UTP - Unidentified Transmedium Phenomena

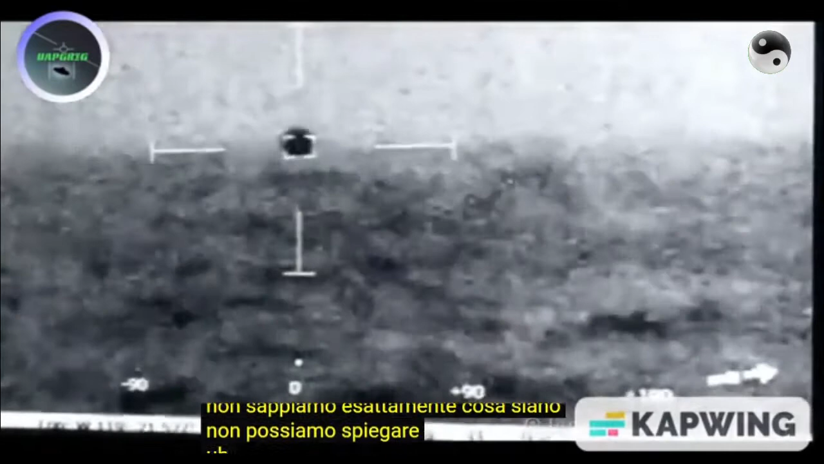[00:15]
We can't explain how they moved their trajectory.
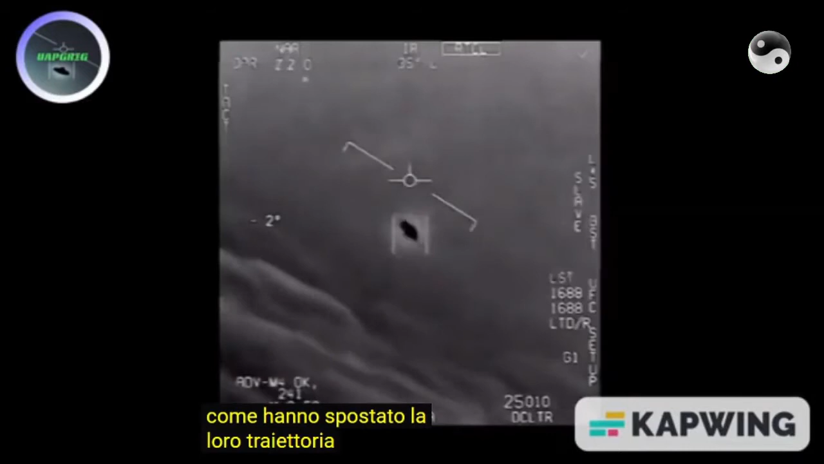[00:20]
They did not have an easily explainable pattern.
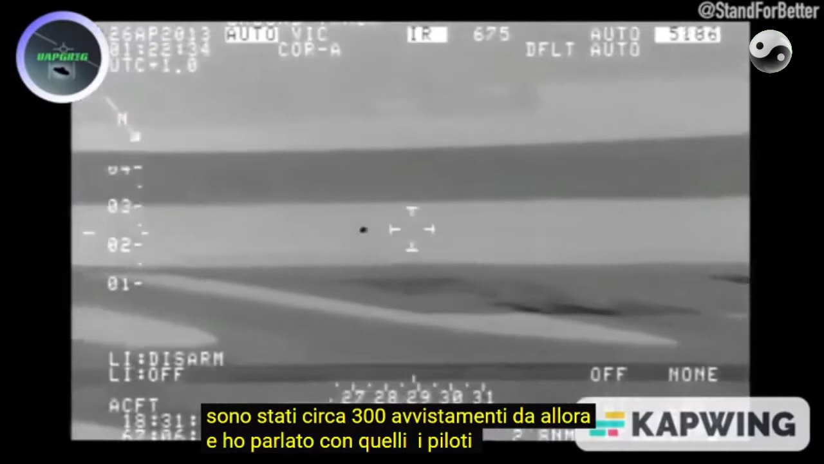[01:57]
they know they saw something and their radars locked onto it and
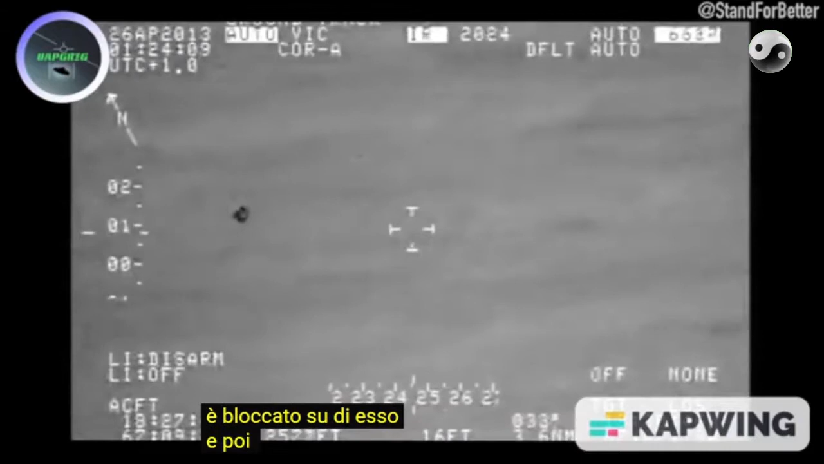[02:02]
and then all of a sudden it was here on the surface and then it's there and they don't know what it is
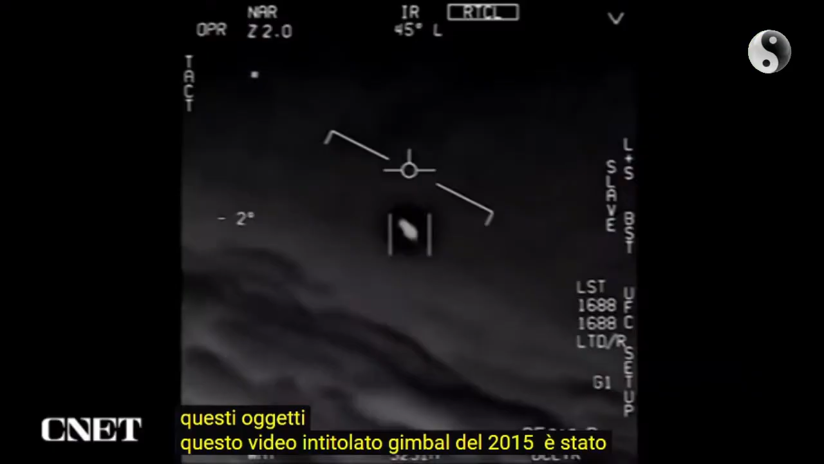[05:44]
This video entitled gimbal from 2015 was recorded by a Navy fighter jet from the USS Theodore Roosevelt.
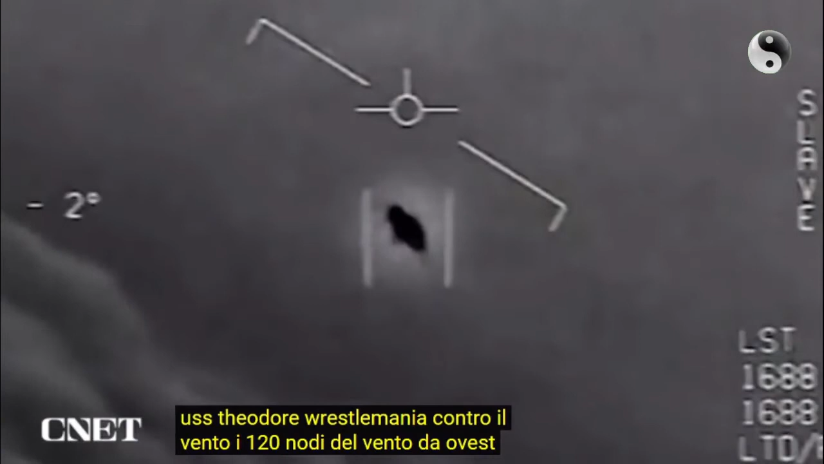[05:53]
This is a very interesting clip as well.
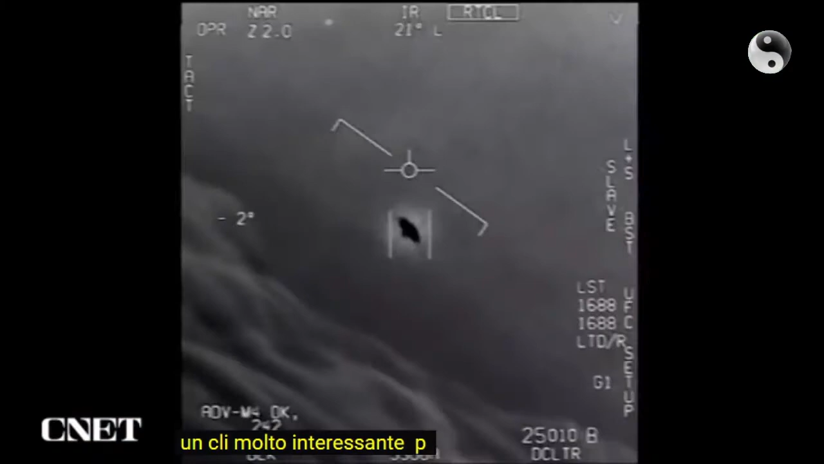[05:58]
It does not appear to be aerodynamically viable from the way we build vehicles.
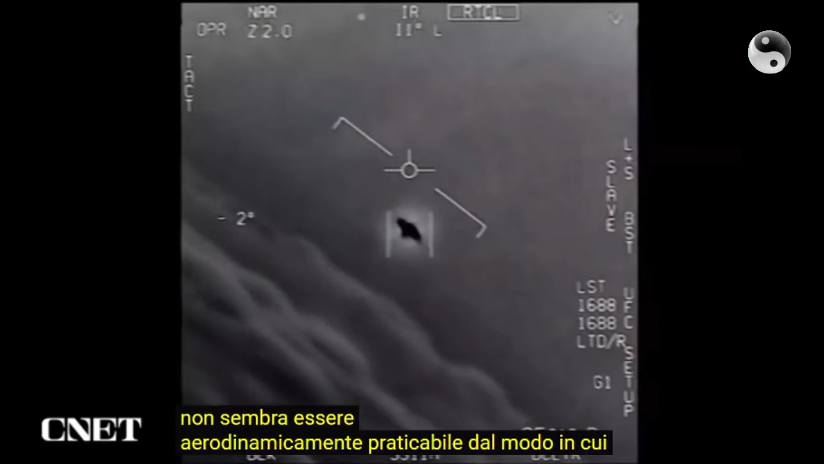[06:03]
It's moving at extreme velocities and the most fascinating part
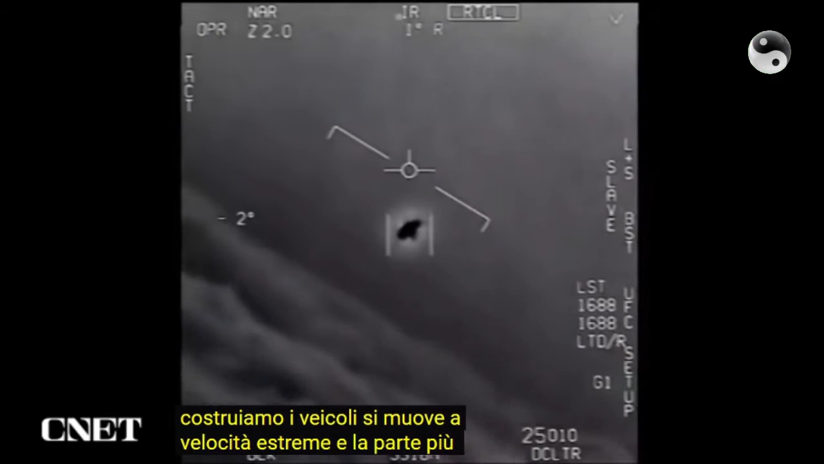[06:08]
of this particular video is that it is shot in infrared and
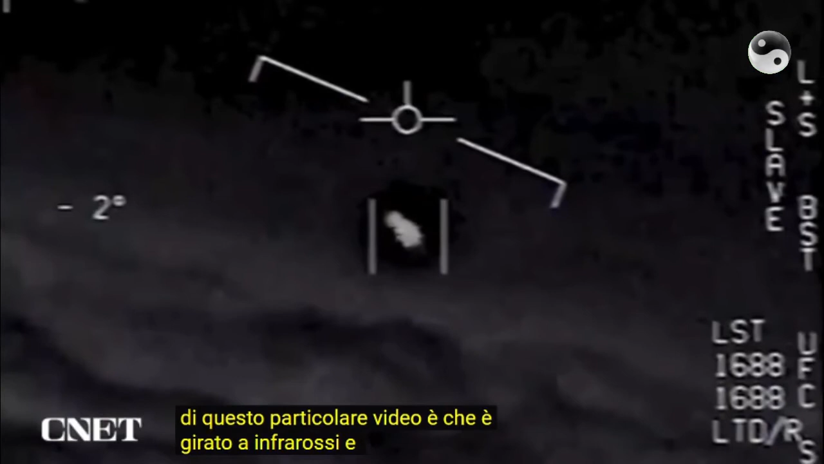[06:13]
you don't see any signs of exhaust or any indication of propulsion. It is making changes in its flight angle
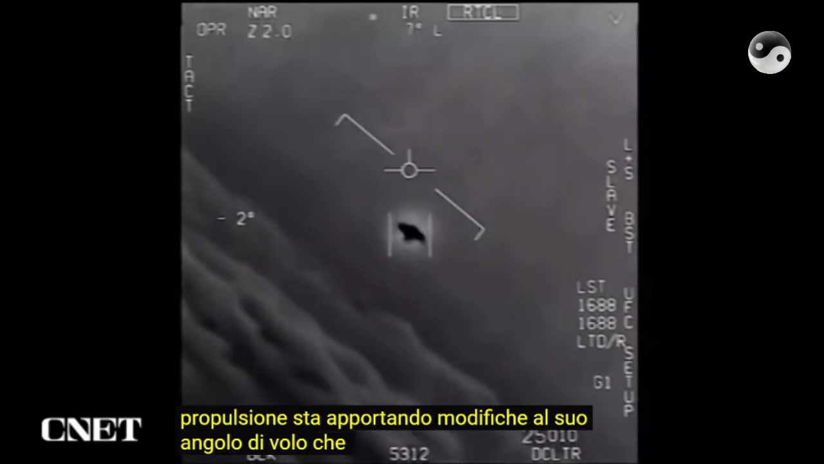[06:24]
that don't tell us anything about how it is able to achieve those kinds of maneuvers. It's very clear from the dash that the pilot has acquired it,
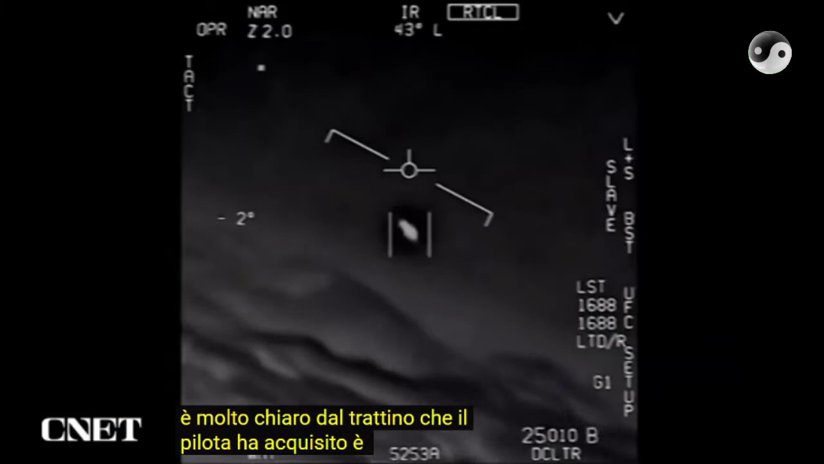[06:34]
is locked on target and they're watching it very carefully. Our vehicles would just crumble if we were trying to do that angle of attack.
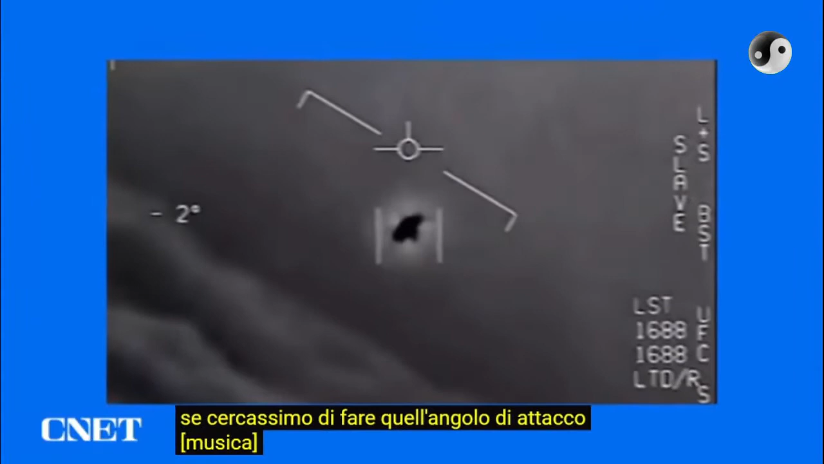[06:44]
This video is entitled Go Fast by a Navy fighter jet from the nuclear aircraft carrier USS Theodore Roosevelt.
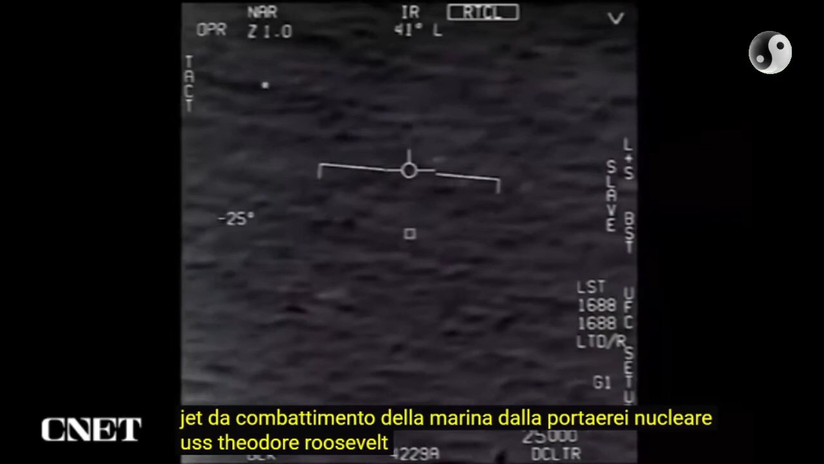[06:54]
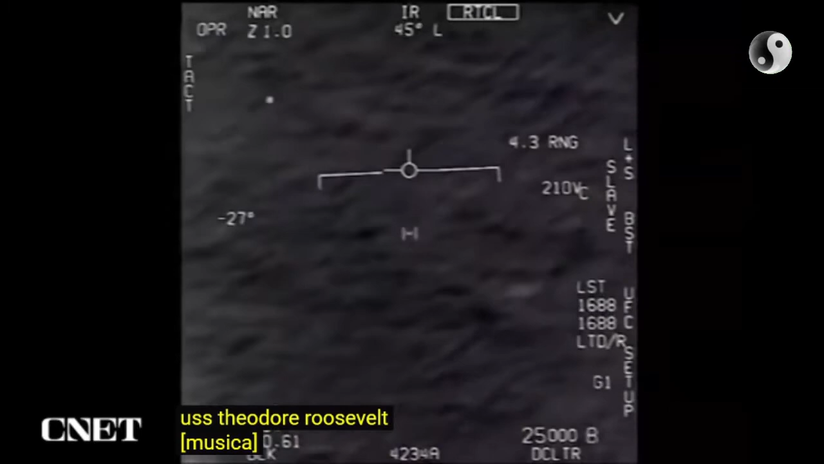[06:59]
This is a puzzling clip.
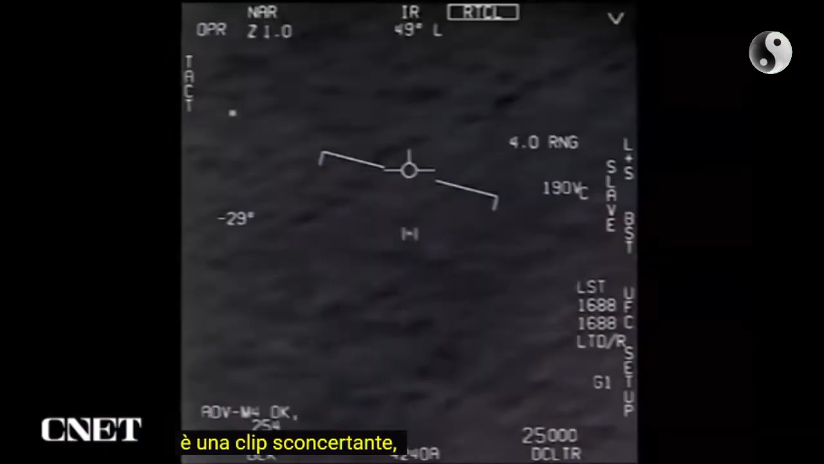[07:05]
It is moving very fast and very low close to the surface of the ocean.
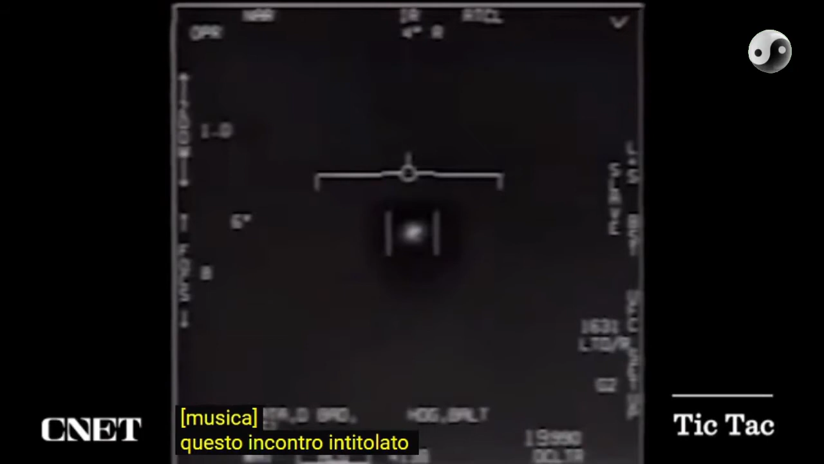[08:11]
This encounter entitled Tic Tac from 2004 was recorded aboard a Navy fighter jet from the nuclear aircraft carrier USS Nimitz.
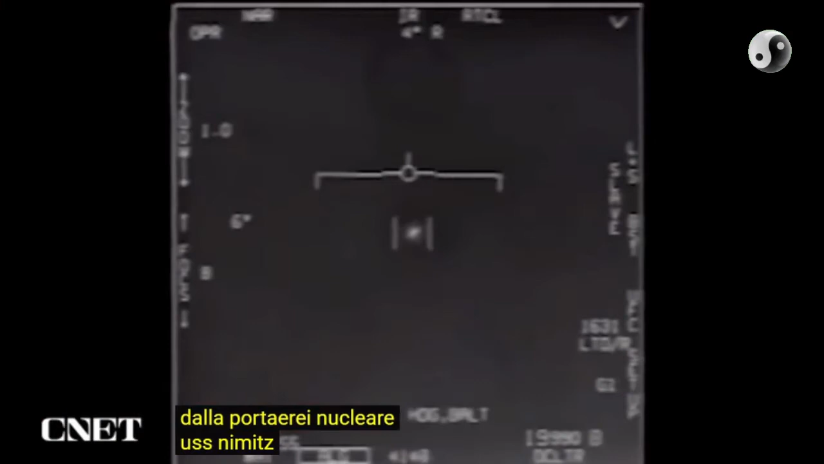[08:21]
Look at the screen that the weapon systems officer is engaging. It gives you a lot of data on the screen that tells you whether the object is coming towards you. It tells you the rate of movements and the altitude. So some important data is on screen. So we are able to gauge the size of this object.